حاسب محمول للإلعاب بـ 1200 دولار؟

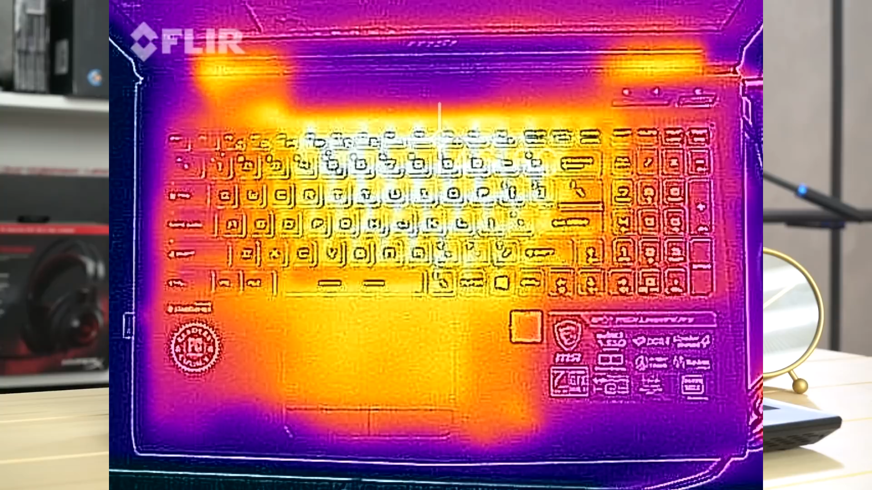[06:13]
كان في الجهة العليا منطقة الخاصة او بالزاوية يصار من عند لوحة الفاتيح كان 43 درجة ماءوية وبالاسفة 47